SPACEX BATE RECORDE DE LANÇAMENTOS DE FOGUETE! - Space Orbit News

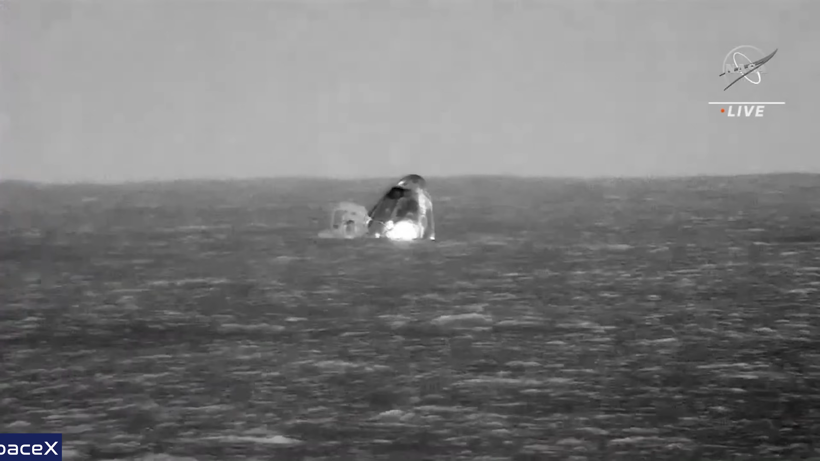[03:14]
O complicado foi depois que a ameriçagem aconteceu, pois o mar não estava para astronautas e balançava loucamente. Logo, os saquinhos de vômito devem ter sido mais necessários do que nunca.